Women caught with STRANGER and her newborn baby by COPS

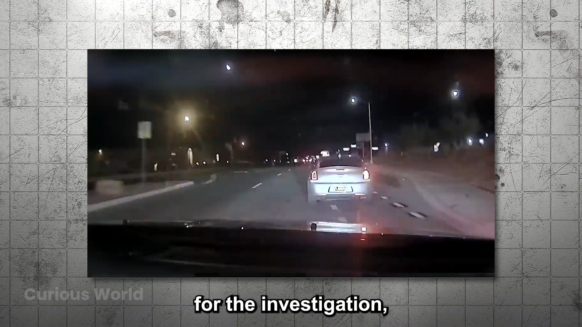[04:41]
explaining that she was stopped because she was driving without headlights and failing to maintain her lane.